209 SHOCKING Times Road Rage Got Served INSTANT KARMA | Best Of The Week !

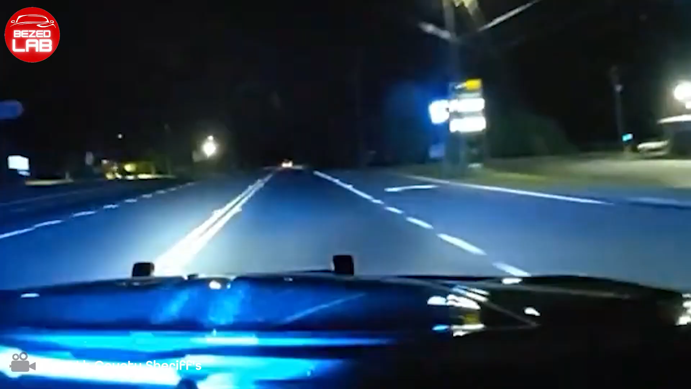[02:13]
As the BMW approached Gambley Hill Gap Road, the vehicle slowed down due to the curve and allowed the deputy to safely perform the pit maneuver.